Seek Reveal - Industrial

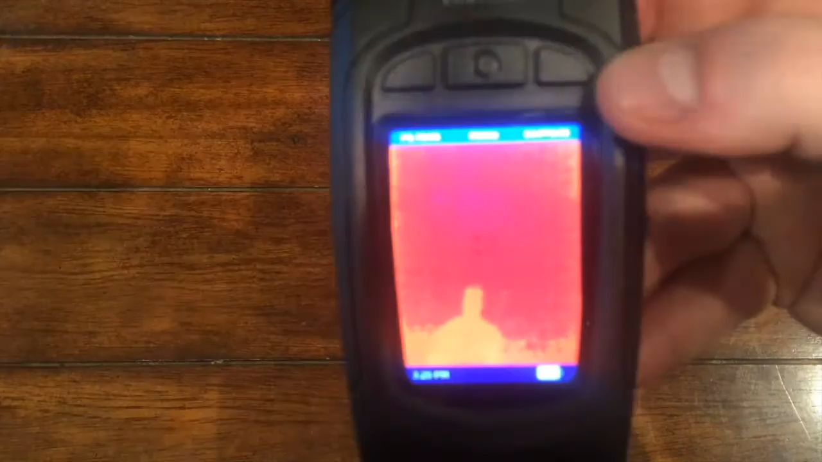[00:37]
The main controls are located along the top of the screen, and they change depending on what mode or screen you're using.
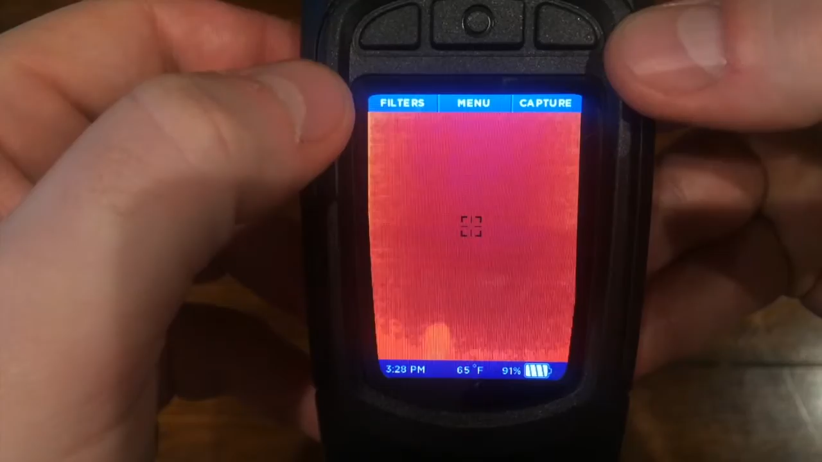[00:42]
On the bottom you'll see time, temp, and current battery charge.
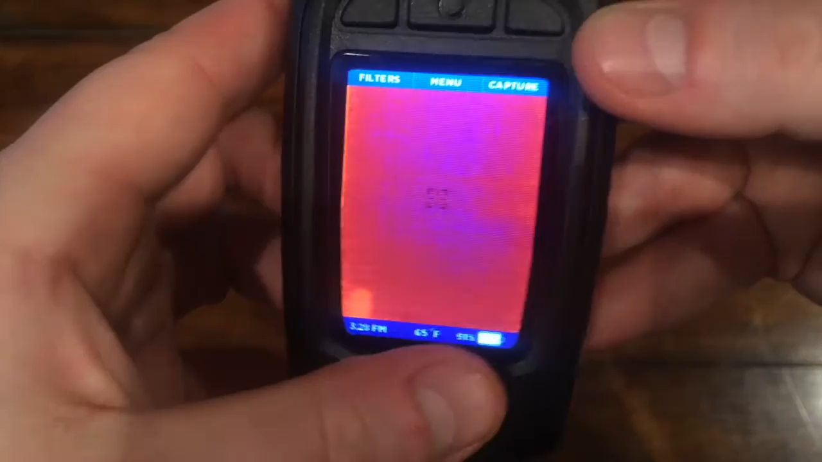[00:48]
On the right side you've got the flashlight button, and on the bottom
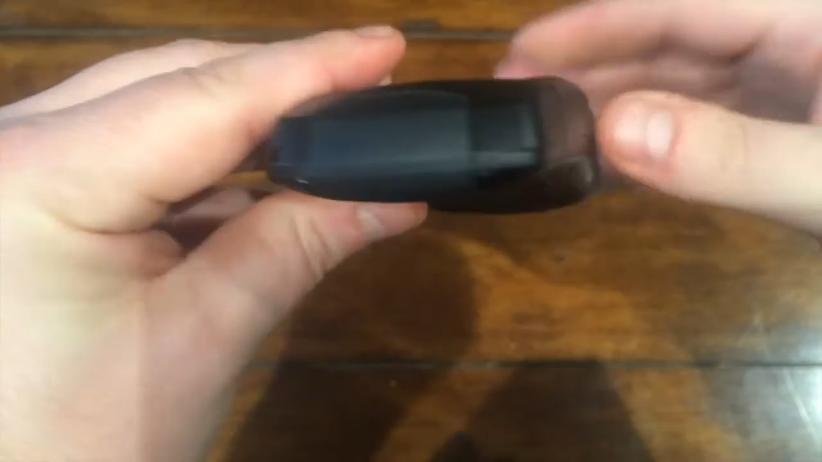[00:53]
you'll find a rubber flap which covers the micro USB port, used for charging and file transfer,
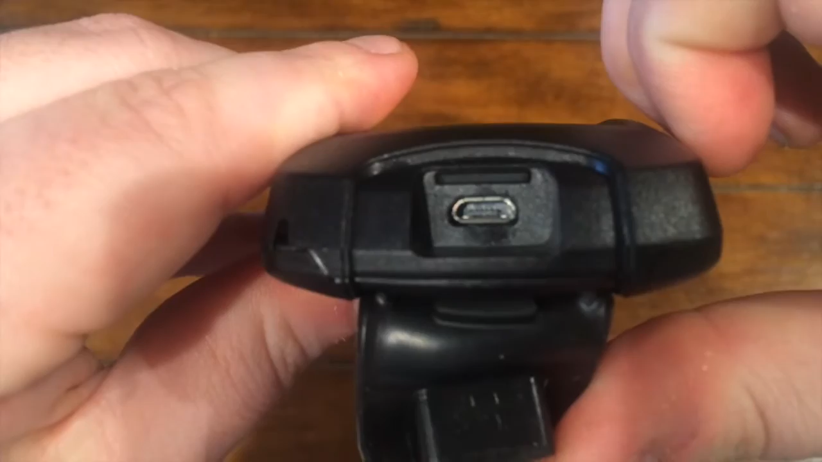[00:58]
and also the slot for the micro SD card which is already installed.
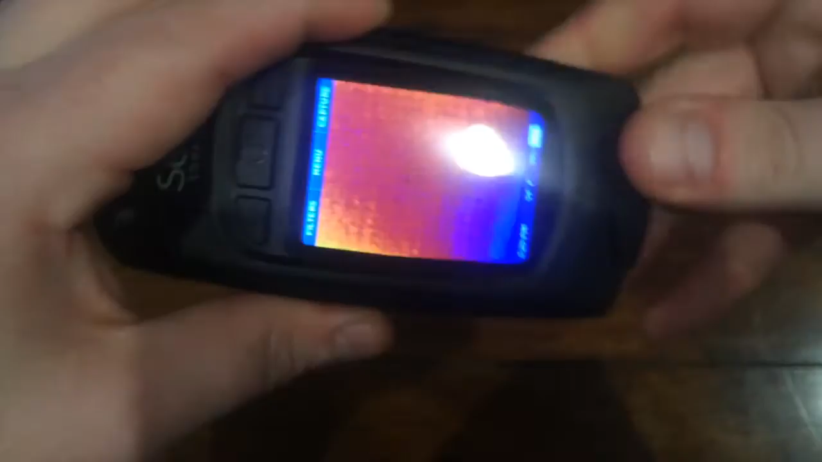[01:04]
From the main screen you can adjust the color filter, choosing from one of seven color options.
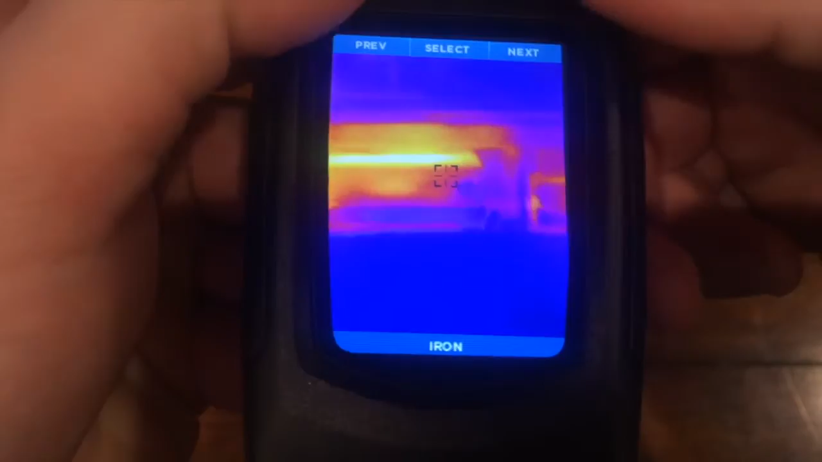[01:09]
Now these are entirely based on personal preference and do not impact performance or function,
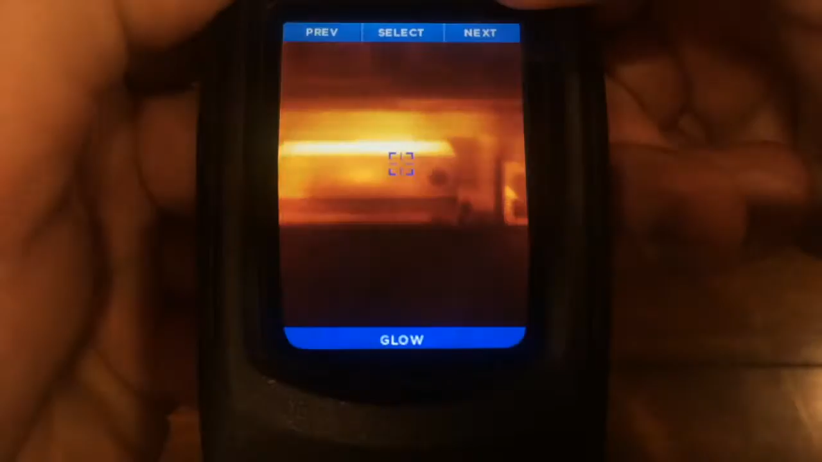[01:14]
so pick whichever you like best.
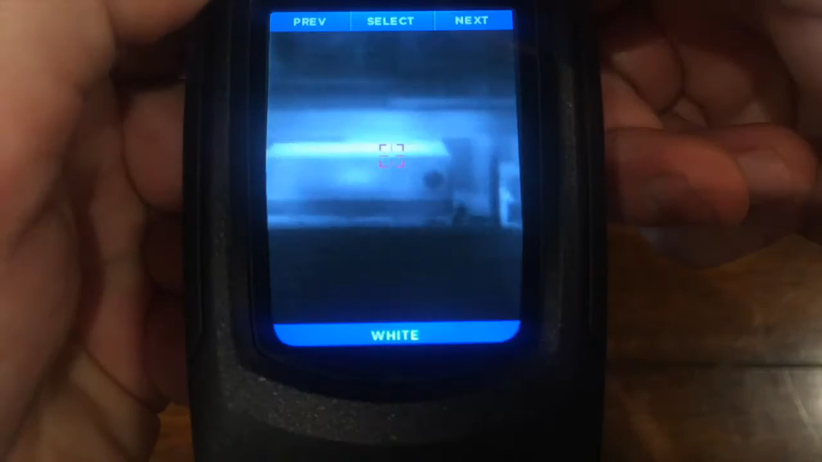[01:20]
Now along the top you'll also see a button for capture.
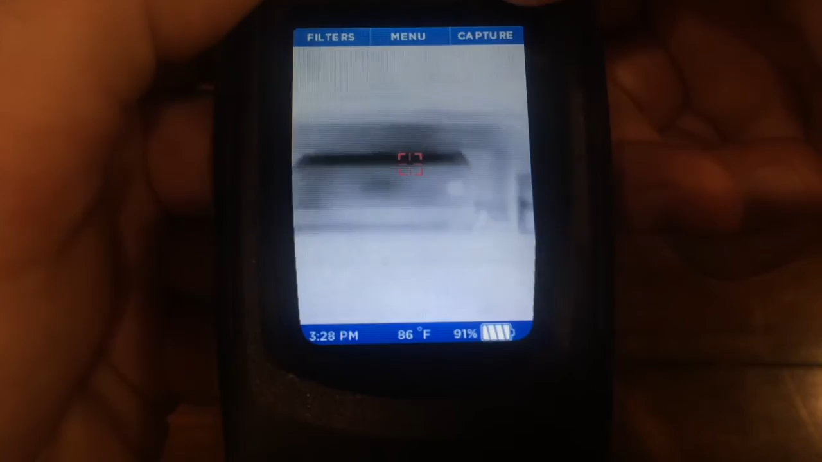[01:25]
This is how you take pictures. When you press the button you'll see a little blue bar along the bottom that shows you the status of the picture as you're taking it.
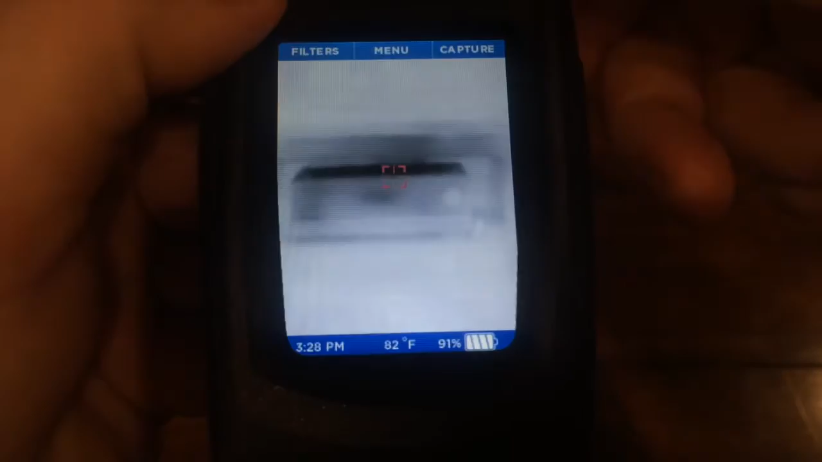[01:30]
The middle button pulls up the main menu.
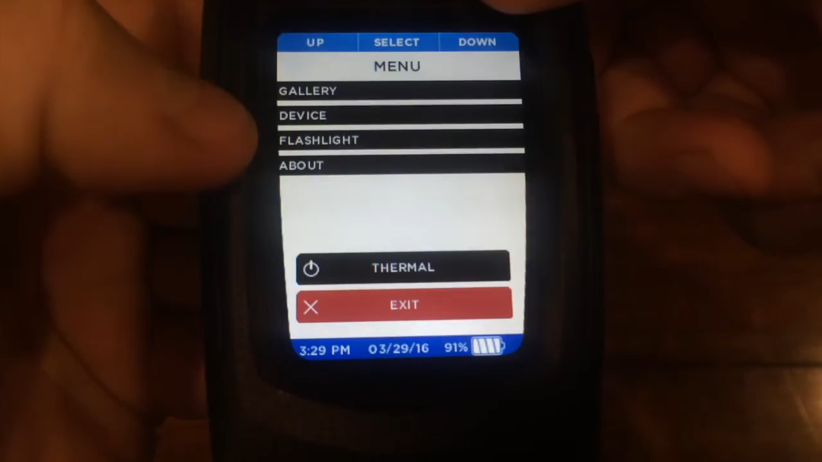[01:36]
There you can manage all the settings for your reveal, and also review any captured images in the gallery.
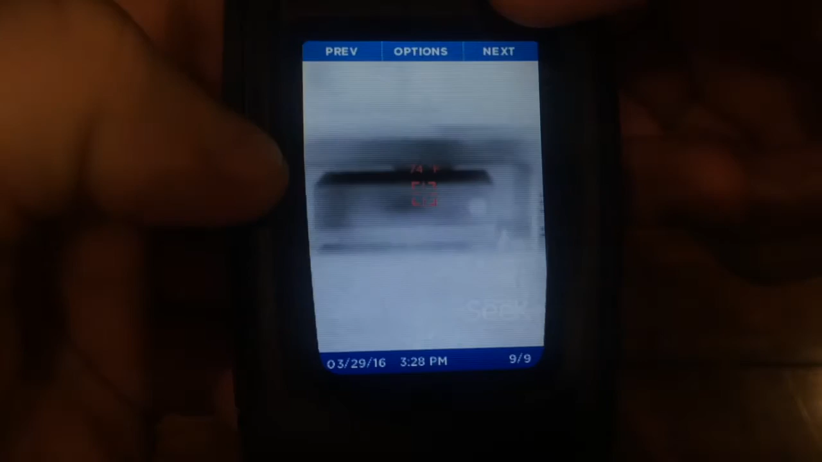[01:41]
The timestamp and date will show on the bottom, and if you have temperature enabled it will show in the center with a temperature reading.